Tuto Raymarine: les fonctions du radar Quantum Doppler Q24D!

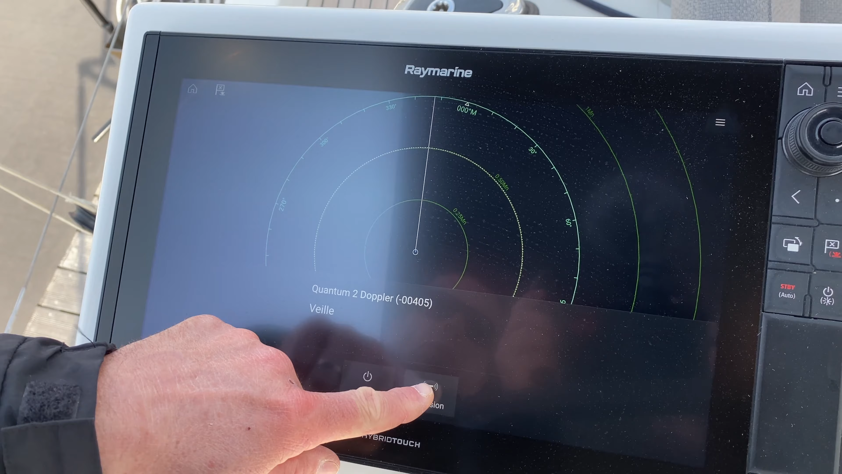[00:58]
On est maintenant sur une nouvelle technologie qui est à semi-conducteur.
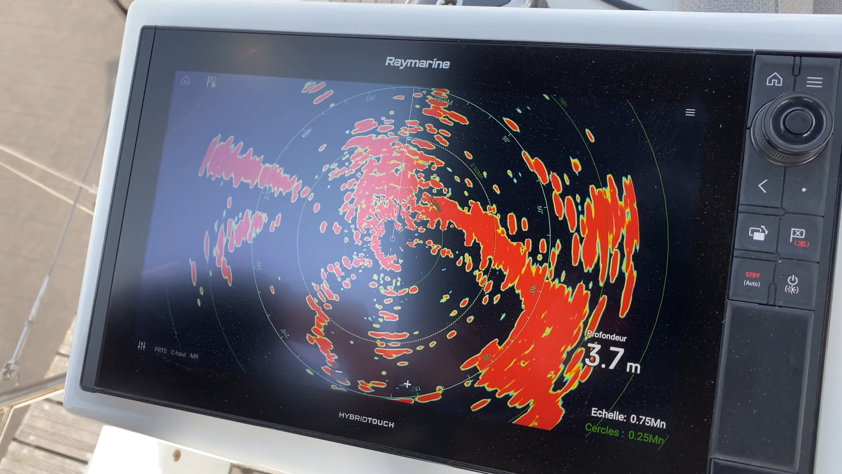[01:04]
On n'est plus avec le préchauffage qu'on retrouvait auparavant avec les antennes à magnétron qui nécessitaient un préchauffage d'une bonne minute pour la mise en route.
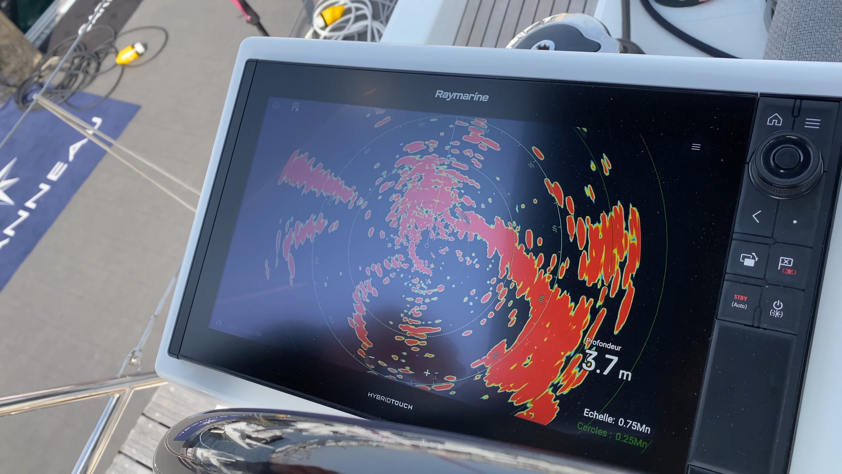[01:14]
Ensuite, vous voyez, on a directement les échos.
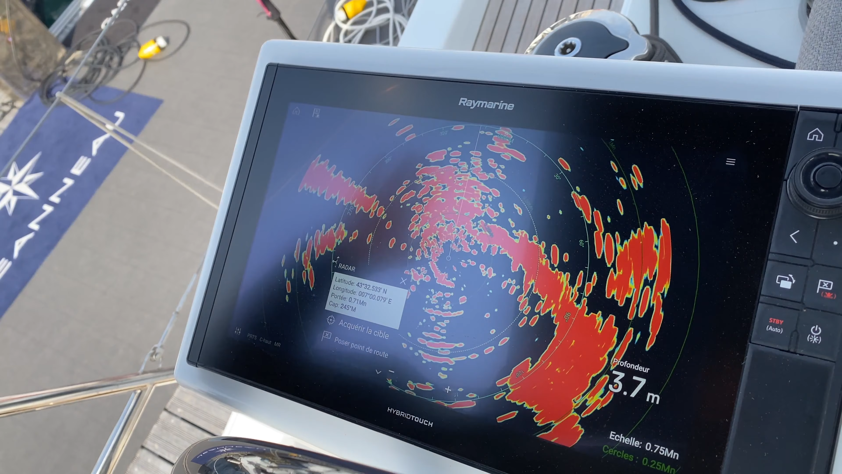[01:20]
Là, on est vraiment dans le port. C'est pour ça qu'on a vraiment plein de parasites et plein de taux de retour.
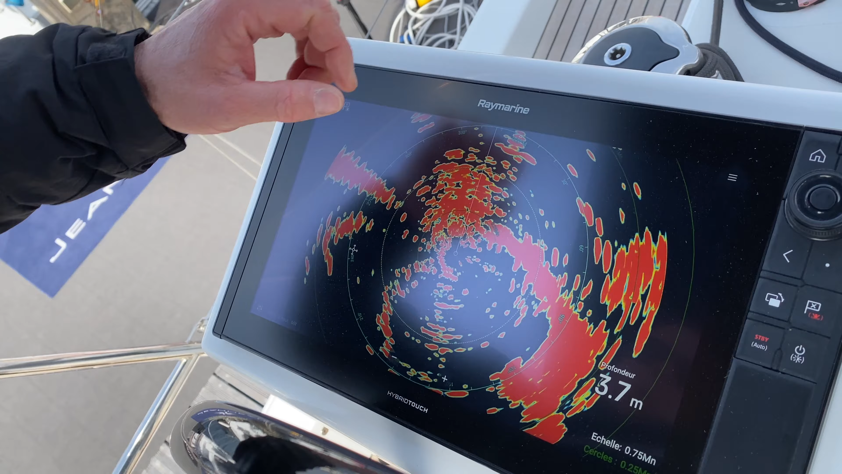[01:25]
Je vais sur la fonction en haut à droite sur Menu.
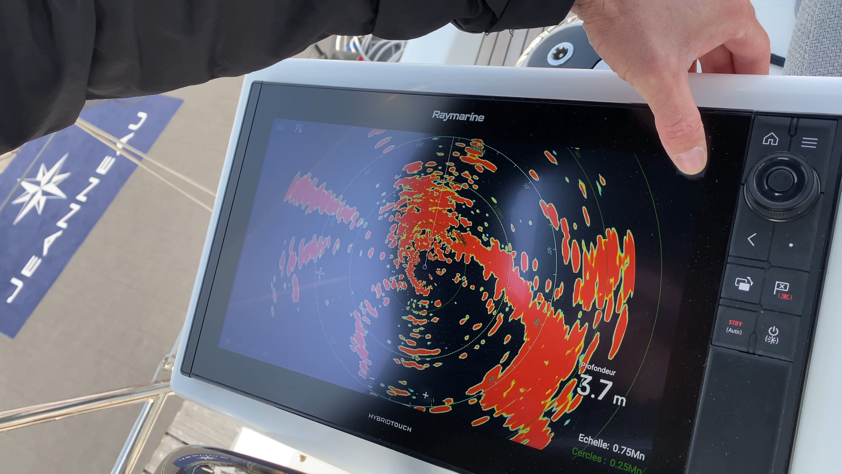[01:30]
Il faut bien faire attention, c'est bien de sélectionner le type de navigation.
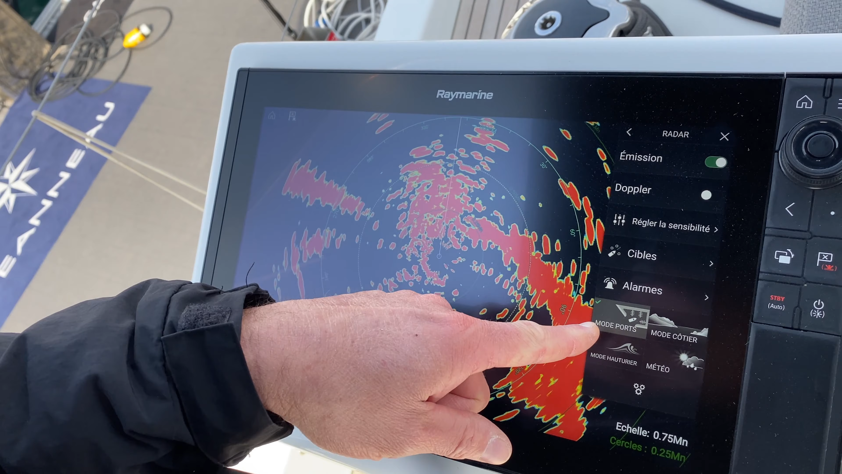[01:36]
Là, je suis au port. Quand je vais commencer à sortir, il faudra que je me mette en mode côtier, tout ça, ça va permettre d'appliquer à notre système des filtres qui, automatiquement,
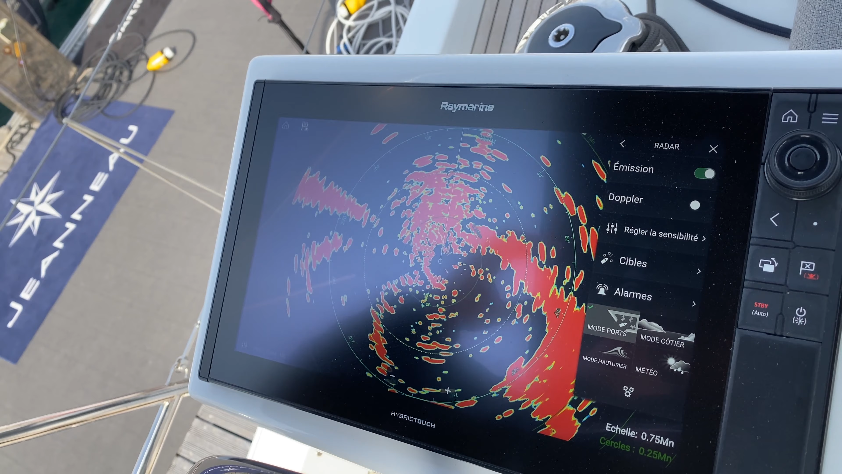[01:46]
vont améliorer la qualité du taux de retour des échos radars.
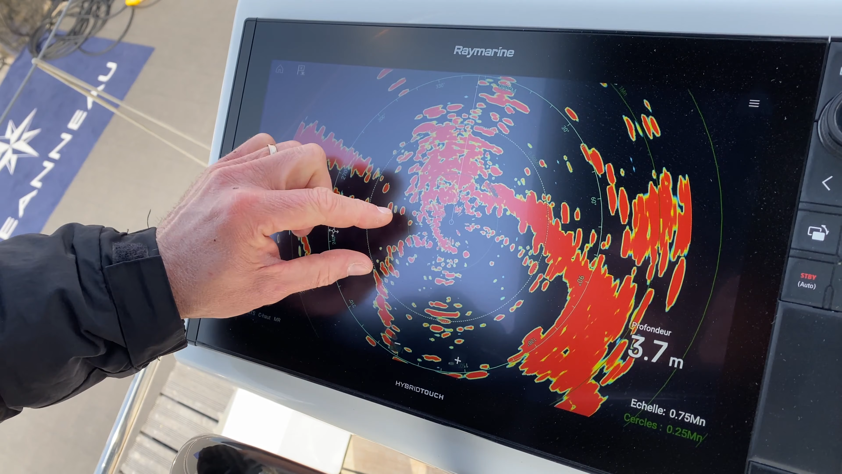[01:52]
Donc là, nous sommes sur la fonction.
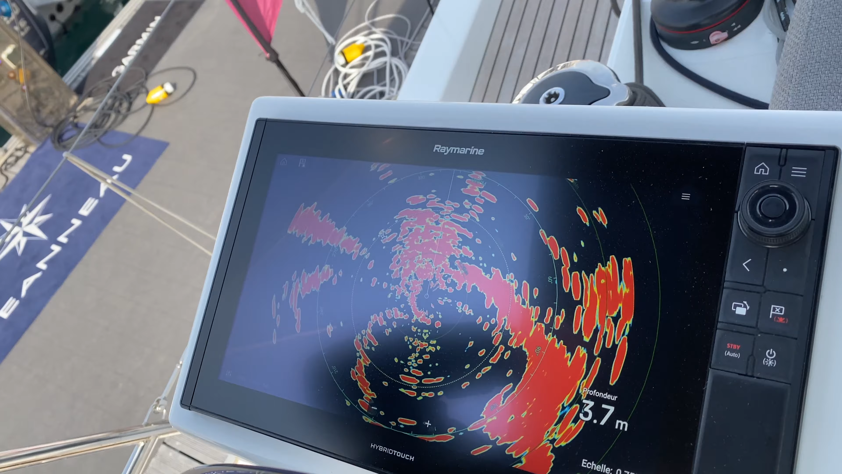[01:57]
On a à bord une antenne Quantum Doppler. Donc Doppler, qui nous permet quand même d'avoir une précision beaucoup plus interprétable
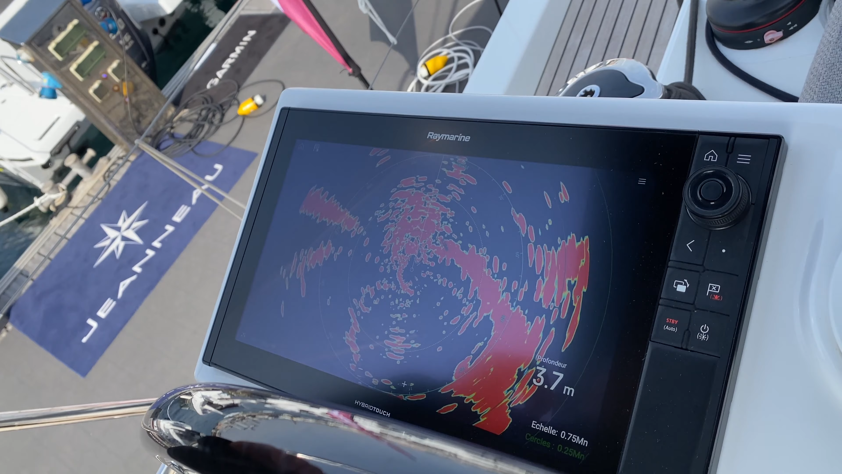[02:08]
pour quelqu'un qui est novice dans la navigation.
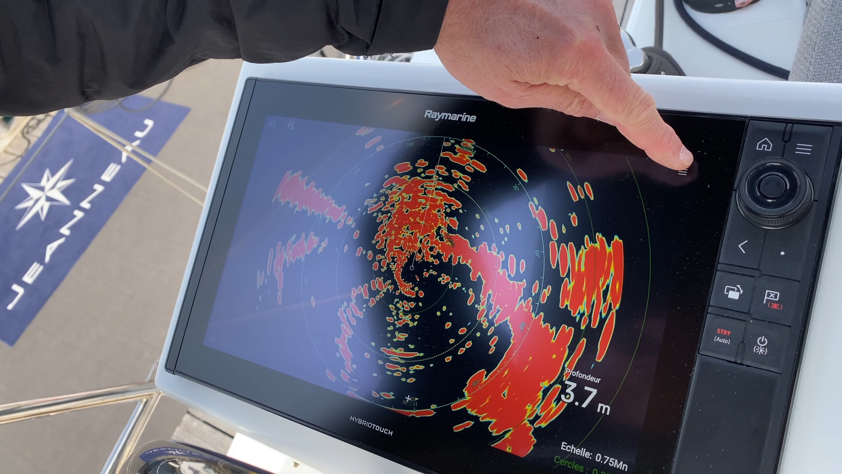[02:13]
Donc pour l'activer, je vais dans le menu en haut à droite. Je sélectionne Doppler. Et vous allez voir, l'image va passer en noir et blanc.
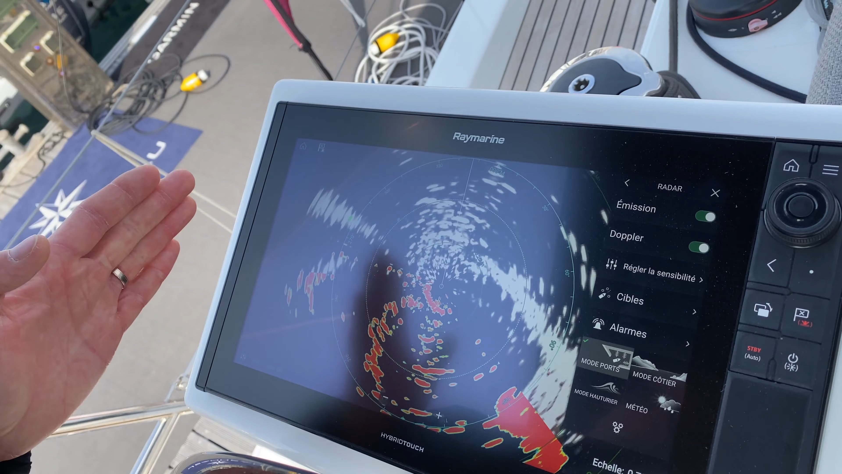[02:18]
Et ce qui est la chose intéressante, c'est tout ce qui est cible entrantes qui rentrent en ma direction.
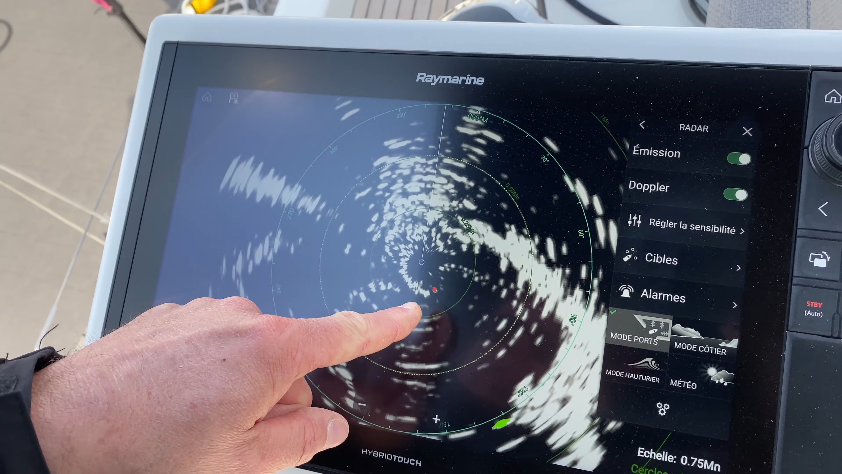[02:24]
Donc,
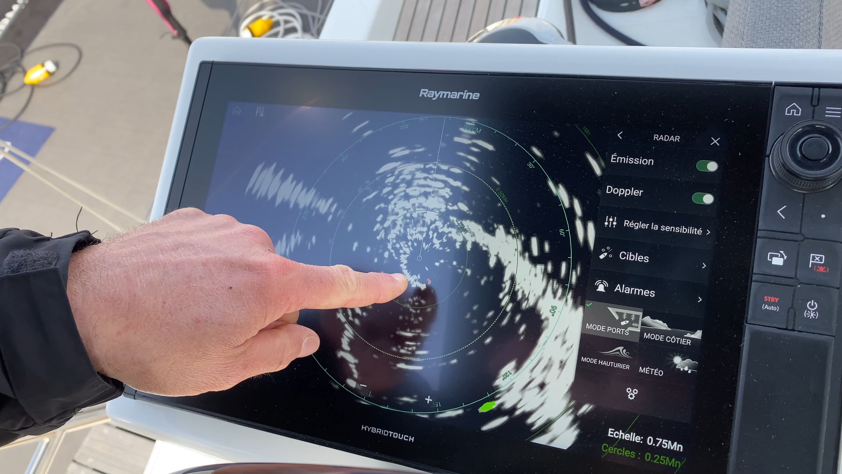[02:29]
des cibles potentiellement dangereuses vont être marquées de couleur rouge.
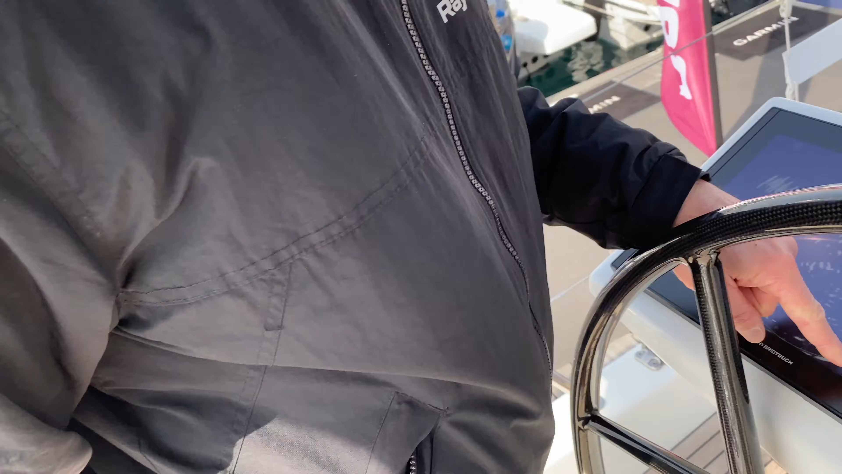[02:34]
Et toutes les cibles, le petit bateau qui est en rouge, qui est derrière nous,
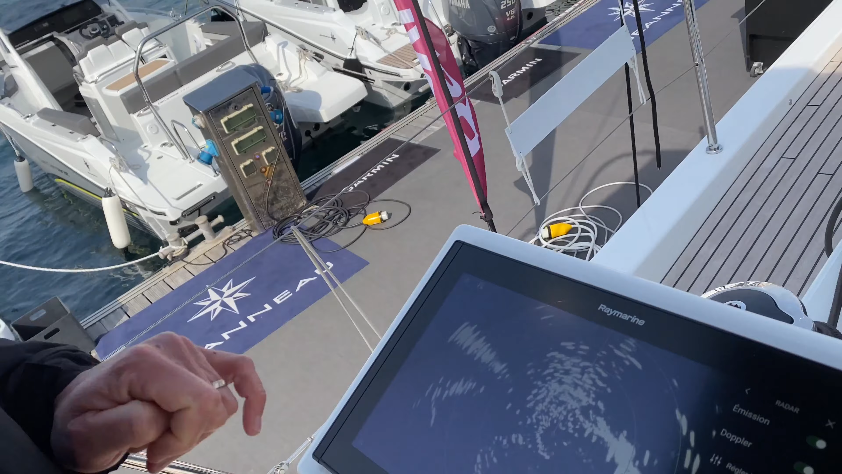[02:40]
qu'on retrouve ici.
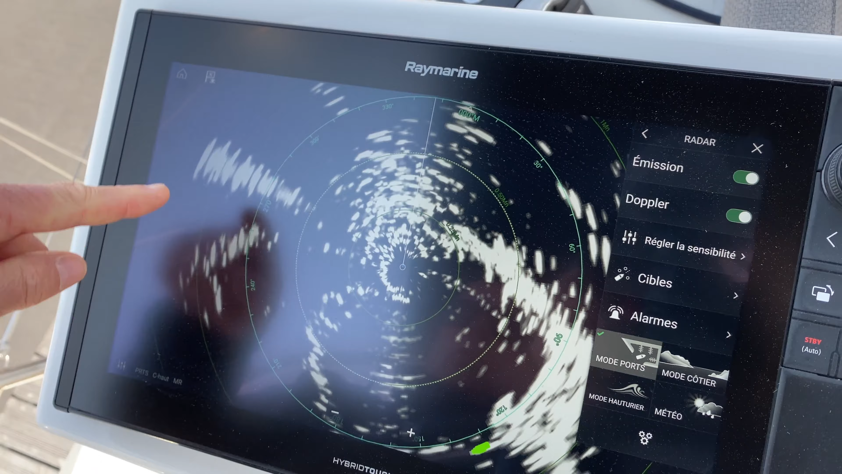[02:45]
Et d'autres cibles qu'on va voir, qui sont en déplacement, on les retrouve d'une couleur verte pour celle qui s'éloigne et rouge,
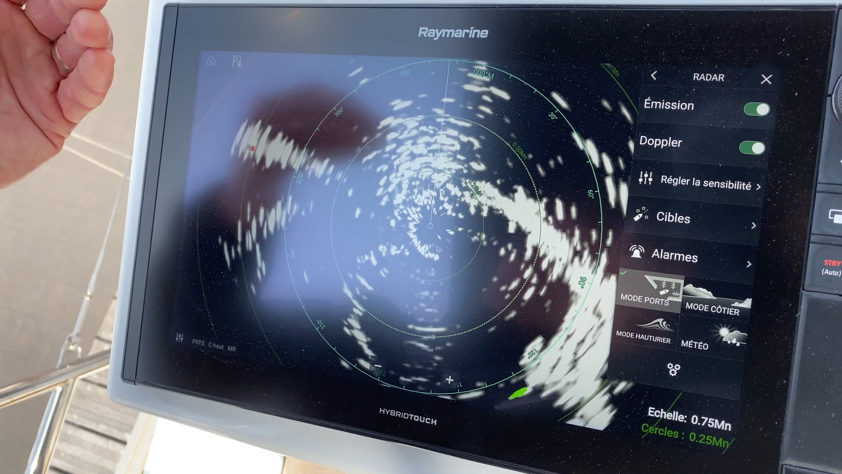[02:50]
celle qui rentre en notre direction.